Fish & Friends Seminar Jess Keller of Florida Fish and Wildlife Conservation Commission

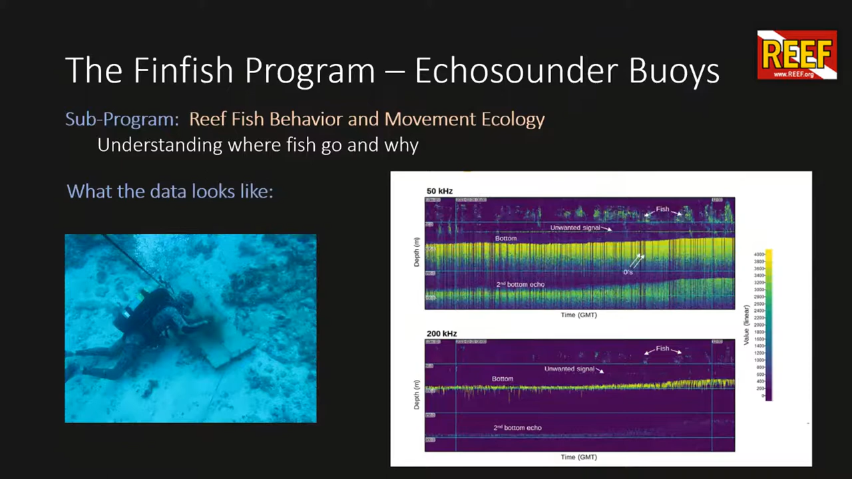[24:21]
mass of fish, they're hanging out closer to the bottom. Well, maybe those are your groupers, and you have more pelagics that are hanging up higher in the water column. Those are, again, all sorts of data you can get from some of this equipment. I'm not going to go in depth. And kind of the last part of this section, again, talking about the hydrophone. So this is what a hydrophone looks like in the water.